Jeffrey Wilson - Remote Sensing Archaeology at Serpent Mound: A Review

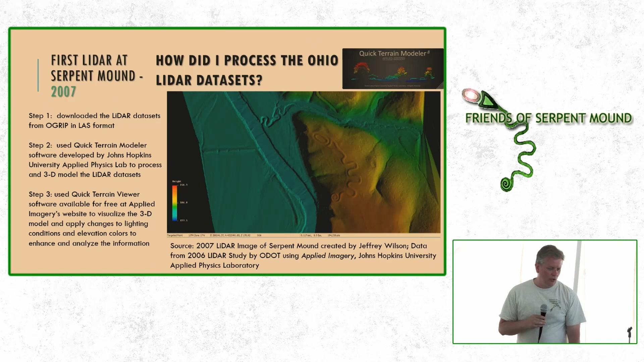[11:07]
So I got the LiDAR data sets and I used some software from Johns Hopkins University's Applied Physics Lab. They graciously gave me a two-week license and I did all of this work in two weeks to sift through all this stuff for Serpent Mound. I used the quick terrain modeler to process the data and then the viewer to use that.
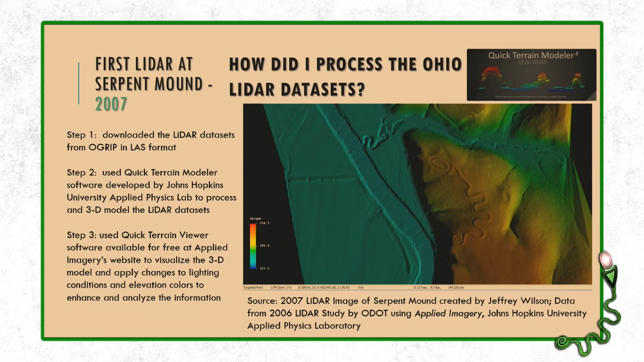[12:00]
But back in the day, the LiDAR data was not processed. Now today it's all processed. You can download the processed data. So I had to do the processing first. And so I created this map in 2007 of Serpent Mound. You can see Serpent Mound right here. This is a color elevation map. The blue being the lowest area.
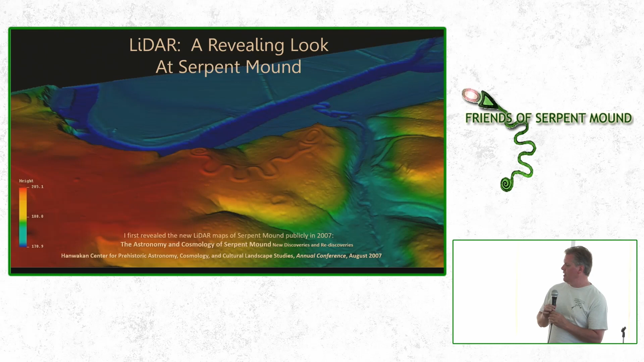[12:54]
And so this was my cover slide showing that you create these three-dimensional models and kind of spin around Serpent Mound in every direction to look at that in different detail.
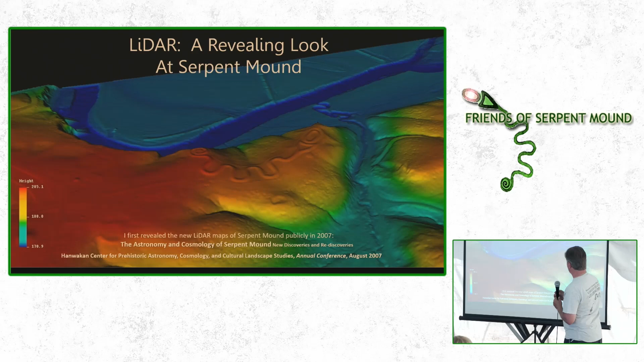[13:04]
But we'll look at the black and white here because it shows up a little bit easier in this light. And I'll point out a few of the quick findings here. So when I talk about Serpent Mound, let's talk about, we might talk about the spiral tail or the body of the serpent or the neck of the serpent,
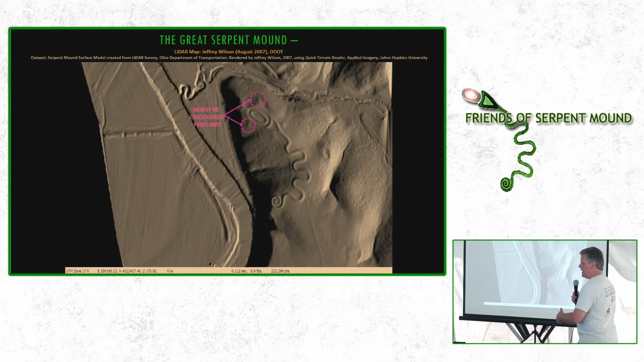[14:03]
McLean that came to Serpent Mound with a survey crew. And they spent two weeks at Serpent Mound for the Smithsonian mapping out Serpent Mound. And his map shows those two features at the front of the oval on either side.
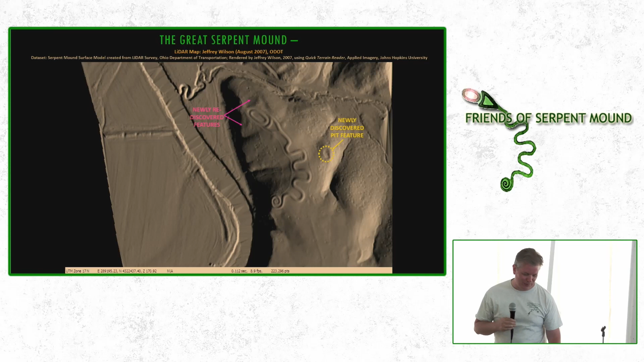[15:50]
So this is a little bit wider view, looking at it from a different angle, so we can see some of the other features nearby Serpent Mound.
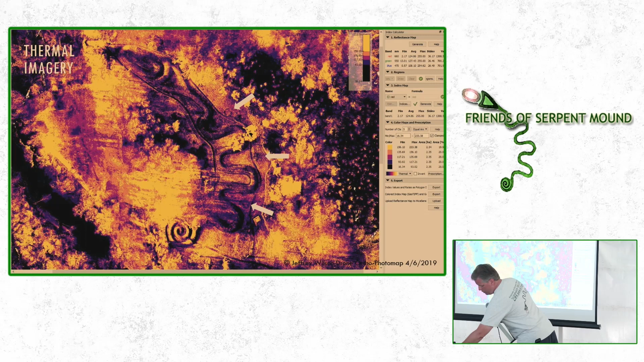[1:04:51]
And again, uh, there's your circle, there's your circle, there's your circle there.